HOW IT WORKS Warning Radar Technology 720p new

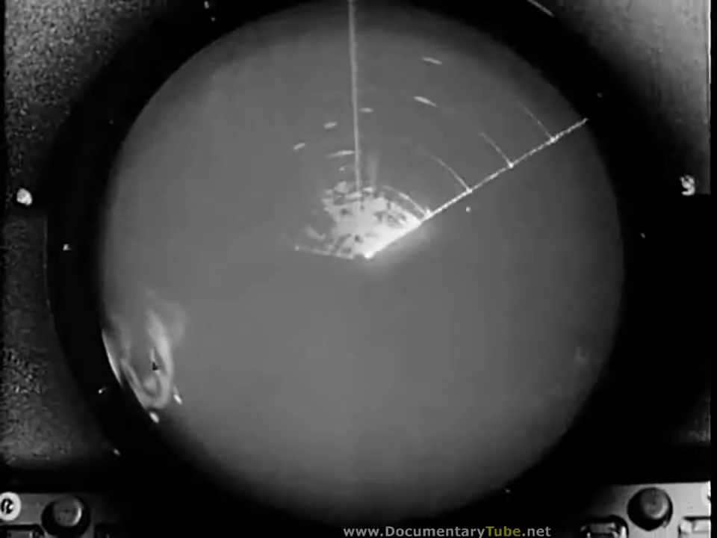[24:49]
This airborne search radar can be used for fire control, navigation, and storm avoidance,
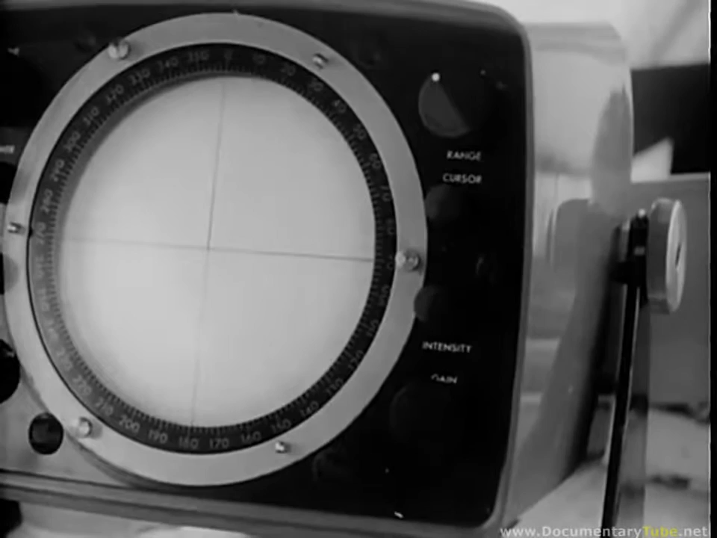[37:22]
Doppler radar mounted beneath the airplane has solved the old problem of accurately determining the aircraft's ground speed and drift angle.